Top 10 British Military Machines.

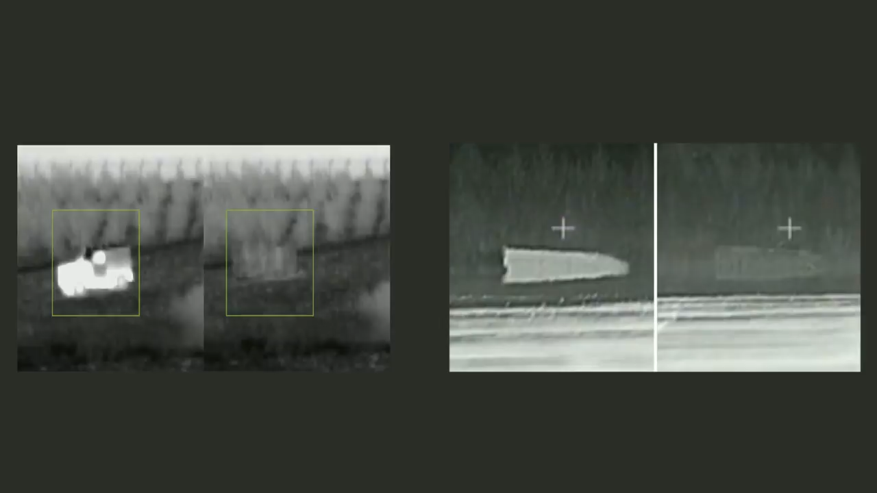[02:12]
It uses a matrix of hexagonal panels to act as pixels, which can quickly change temperature to match the background scenery, kinda like an infrared version of Bond's car in Die Another Day. This doesn't just mean that the vehicles can't be found,